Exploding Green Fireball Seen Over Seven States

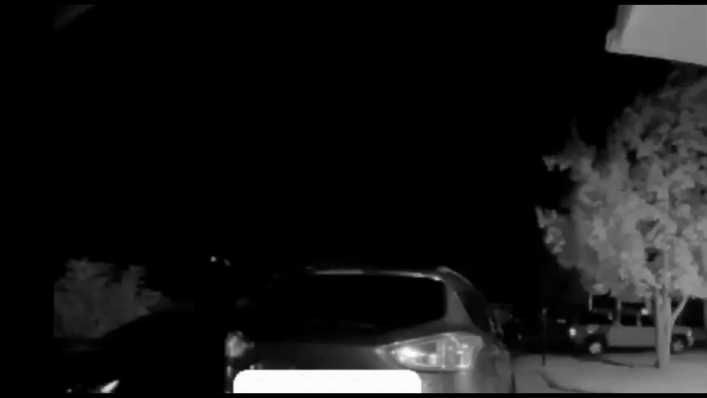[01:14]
It really lit up the night sky in the video and they thought maybe it could have been seen as far as Wisconsin.